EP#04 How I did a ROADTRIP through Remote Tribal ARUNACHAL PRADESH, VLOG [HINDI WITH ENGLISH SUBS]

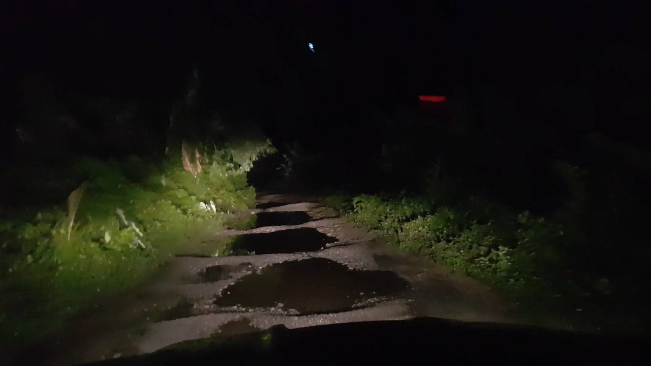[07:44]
दिशों के अवलंबित यात्रा के यह अत्यंत कटिन 18 किलोमेटर अनुबवित होने वाले थे गंभिर गड़ों से विश्टित दुरजर मार्क एवं तम का आवास इस कारण हमें इसे पार करने में 3 गंटे